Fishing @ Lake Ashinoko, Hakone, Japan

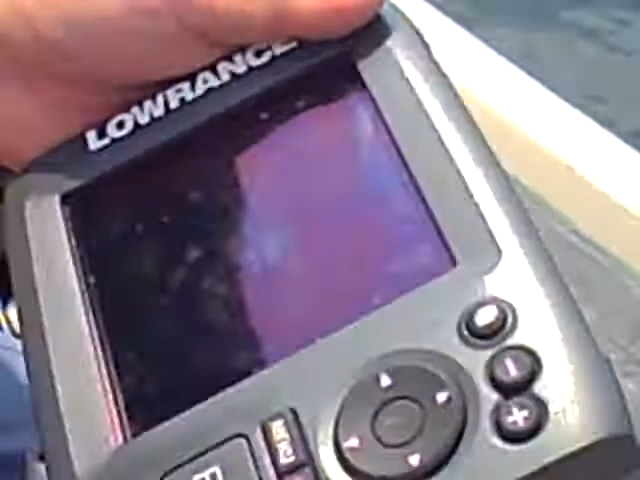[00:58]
It's the fish finder. American made, this is. Oh, wow. The long range, yeah. So we're going to not only do some fishing, but we can find them.